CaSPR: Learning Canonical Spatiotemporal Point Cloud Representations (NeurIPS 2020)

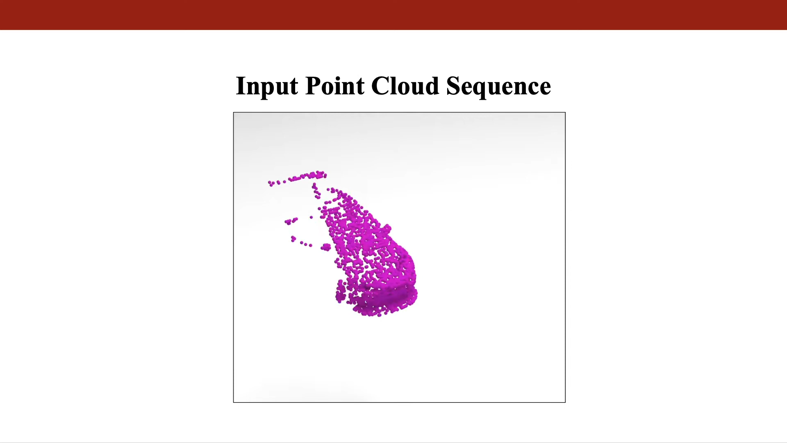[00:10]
Given a partial and irregularly sampled point cloud sequence,
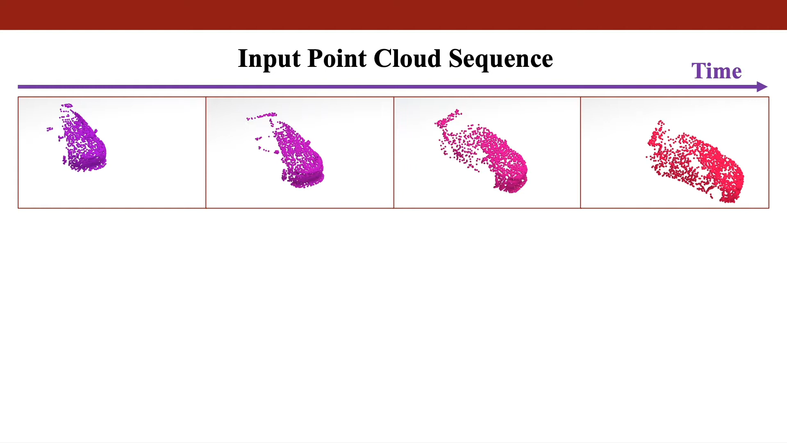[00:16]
we want to aggregate information over time to reconstruct object shape,
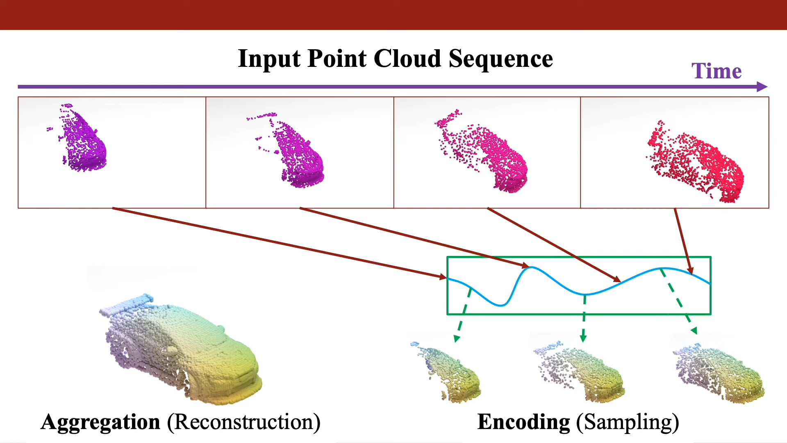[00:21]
as well as encode the input to enable sampling the sequence at any desired spatiotemporal resolution. Our method, CASPER, achieves this by first canonicalizing the point cloud sequence,
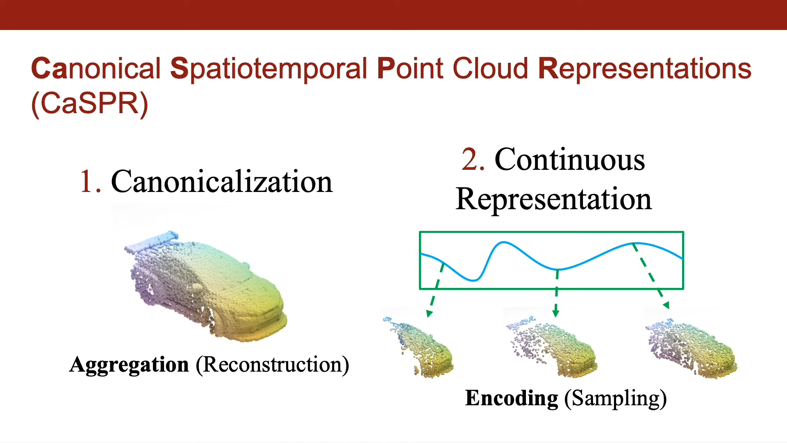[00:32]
and then building a continuous representation on top of this canonical space. The goal of canonicalization is to factor out extrinsic object properties like pose while aggregating intrinsic shape over time.
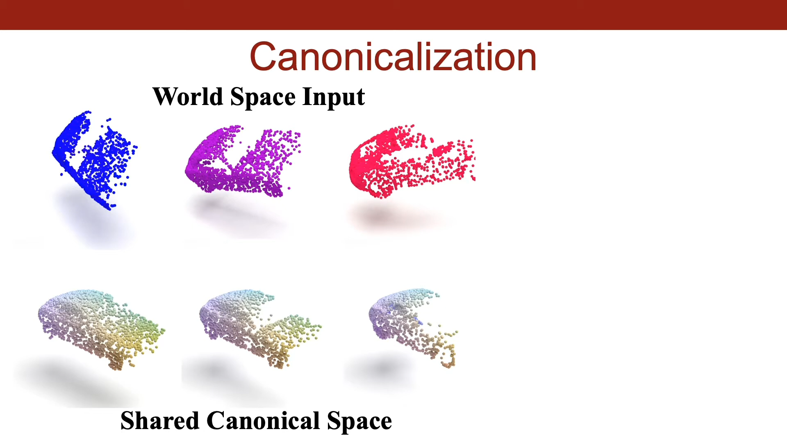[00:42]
By mapping each input point to a canonical space, CASPER operates directly on world space sequences, allows shape aggregation through a simple union, and enables learning generalizable representations.
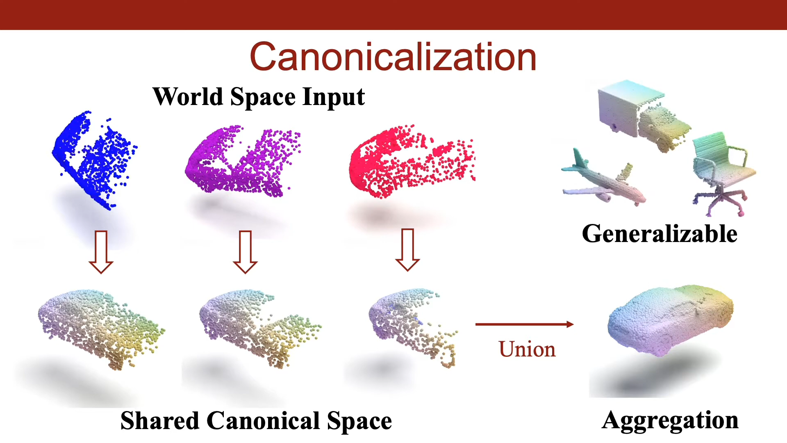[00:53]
We propose a new, point net-based architecture to canonicalize input points and extract a latent embedding of the sequence.
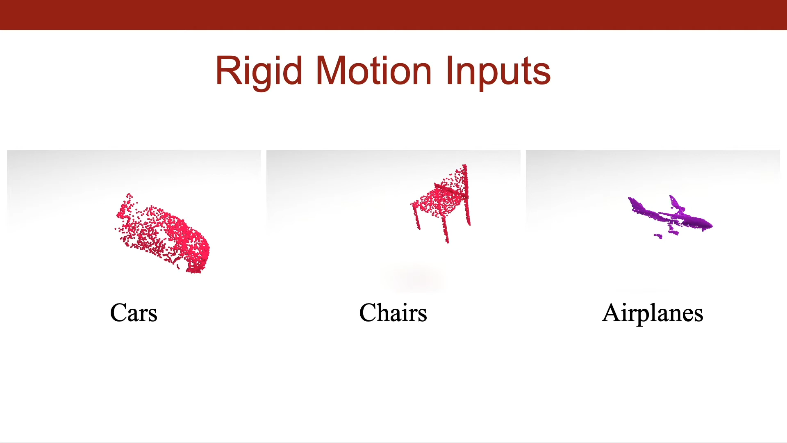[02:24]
We first show results on data containing dynamic rigid objects such as cars, chairs, and airplanes. Given the partial point cloud sequence on the left, CASPER canonicalizes input points to enable partial reconstruction by aggregating over all frames, as shown on the far right.
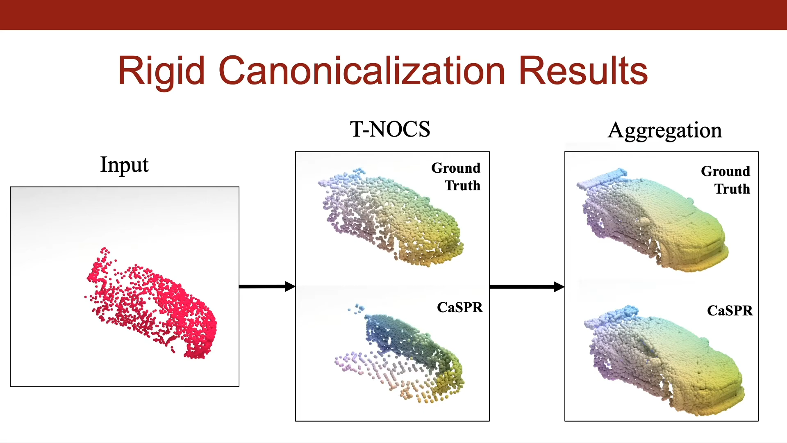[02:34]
The spatiotemporal representation allows interpolation of sparse inputs. Though a small number of time steps and points are given here, CASPER accurately densifies in space and time by sampling from the predicted distribution shown on the right.
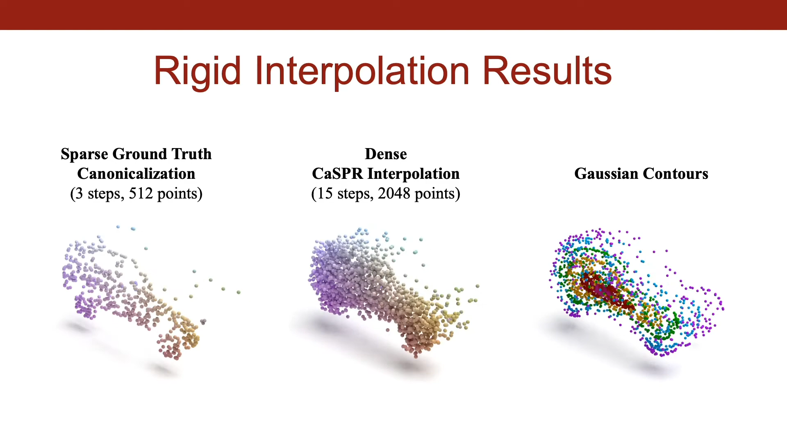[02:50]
Here we show additional results for rigid object motion. For each sequence,
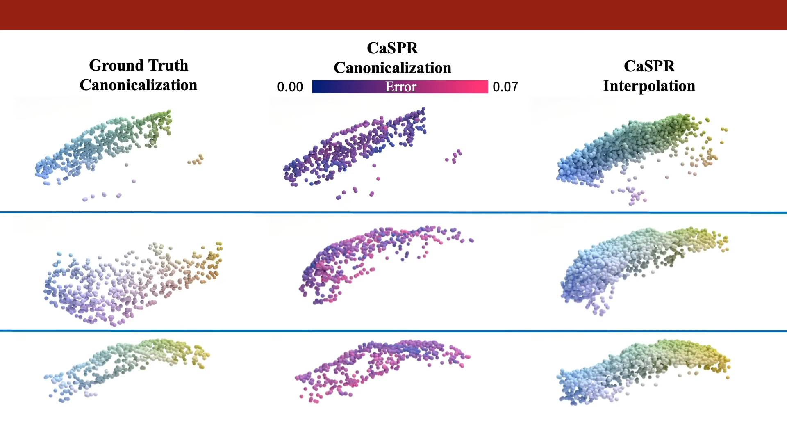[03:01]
the ground truth and predicted canonicalization is shown, along with the interpolation from CASPER.
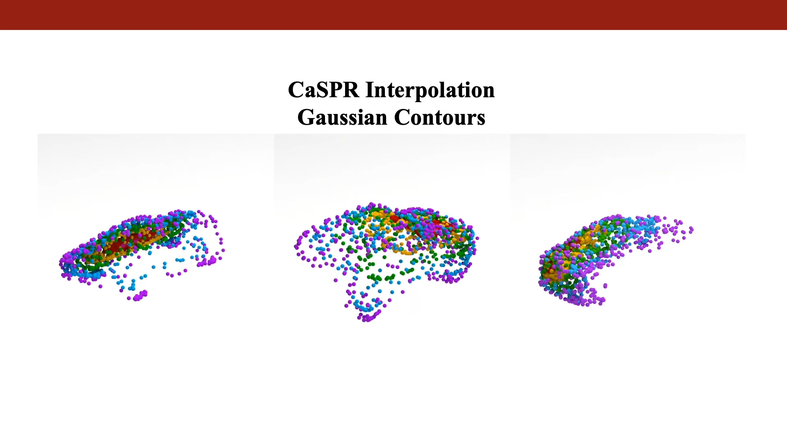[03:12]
In these examples, we see how the Gaussian distribution is mapped to the object surface by the normalizing flow.
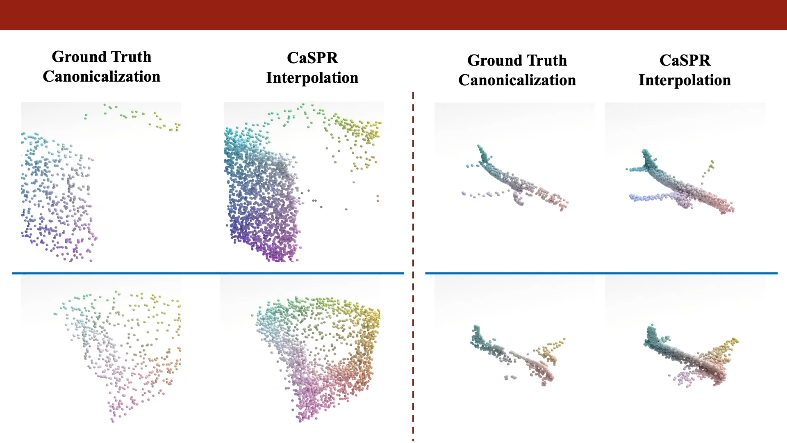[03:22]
CASPER can also be successfully trained on other object categories like chairs and airplanes.
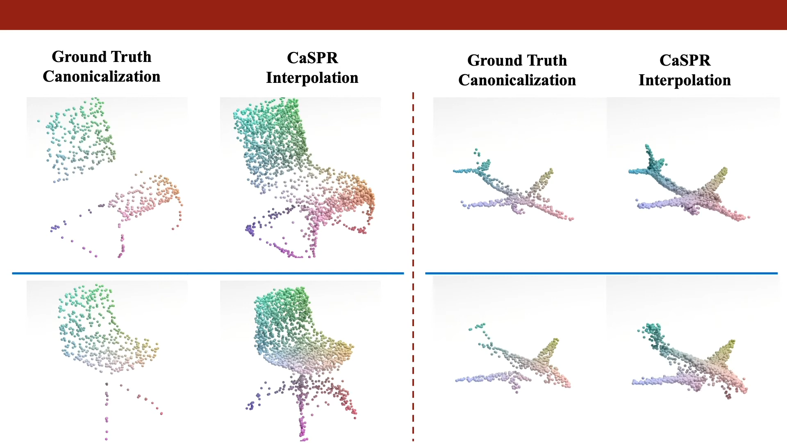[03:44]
Next, we evaluate on a dataset containing cars undergoing non-rigid deformation.
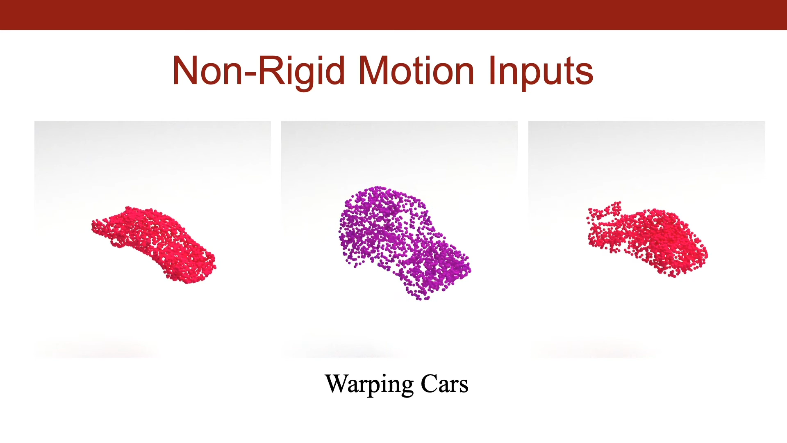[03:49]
CASPER accurately interpolates these motions and naturally maintains temporal correspondences. It can also be trained to canonicalize for deformation, which gives the true underlying shape of the car, as shown on the right.
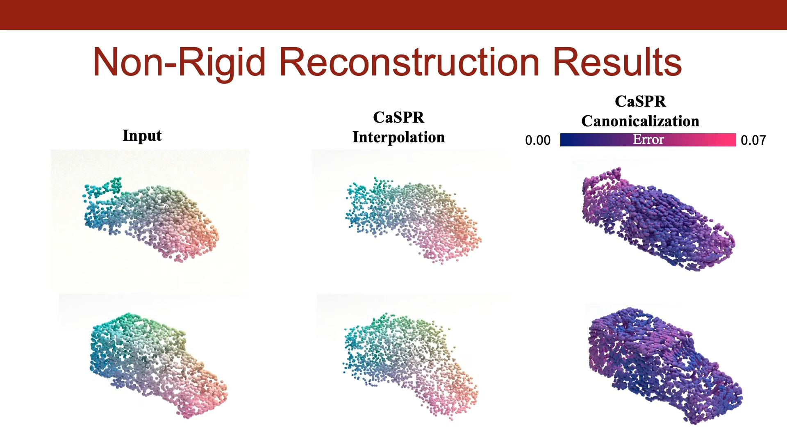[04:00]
The architecture encourages disentanglement between shape and motion of an object.